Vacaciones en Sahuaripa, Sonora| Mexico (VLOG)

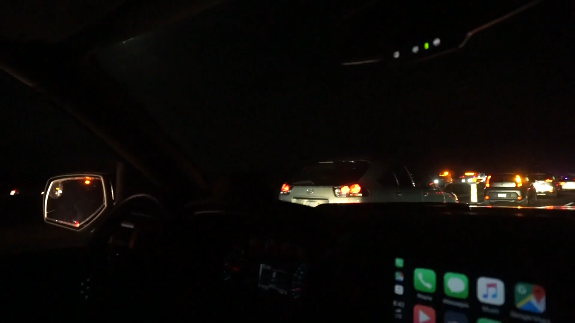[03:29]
There's semis over there still, it looks like. Where? You'll see it.
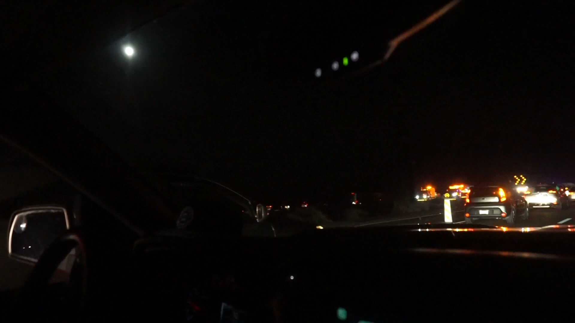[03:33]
It looks like someone flew through the construction. Oh man. There's the RV, dude.